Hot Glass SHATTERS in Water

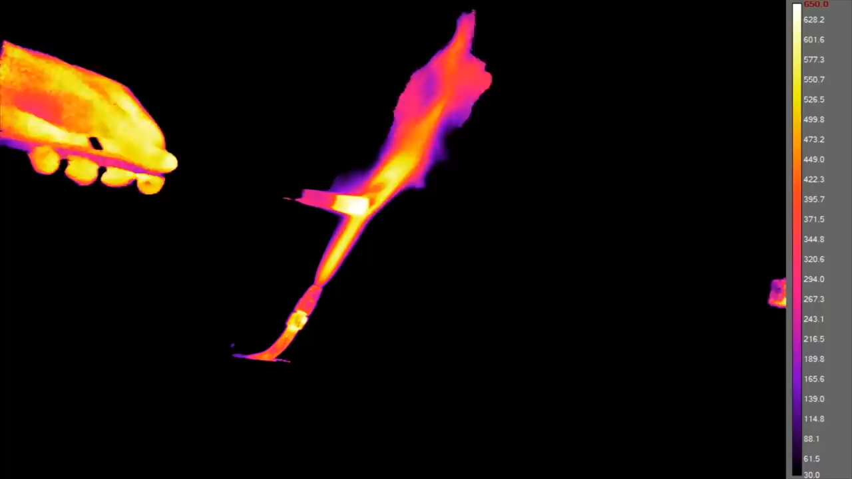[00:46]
Heat it up and then plunge it into a beaker of water, cold water.